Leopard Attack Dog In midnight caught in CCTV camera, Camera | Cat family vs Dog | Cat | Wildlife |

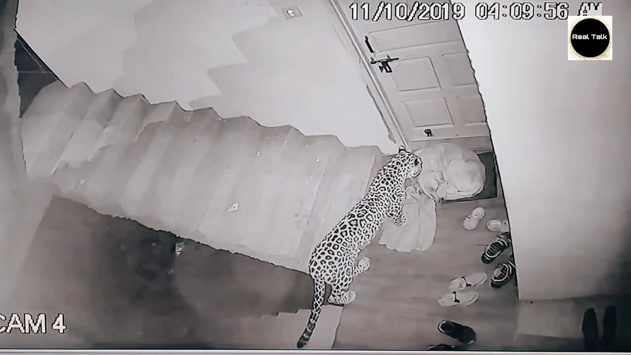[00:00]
दोस्तो आज की हमारी वीडियो होने वाली है इस लेपड पर जिसने इस डोग को बहुत ही खतरना तरीके से मार डाला जैसे कि हम सब जानते हैं जंगल में इनी बिकेट्स का राज चलता है जिन में से लाइन,